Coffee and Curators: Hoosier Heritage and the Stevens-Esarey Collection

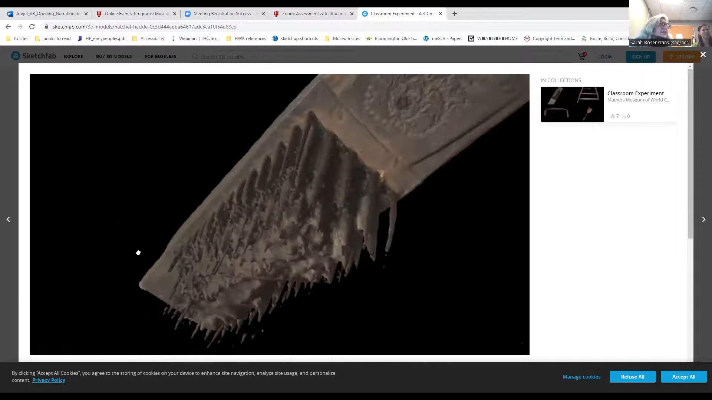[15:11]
3d modeling and rendering perfect no but it does give us a another way another kind of texture or flavor to actually examining the objects themselves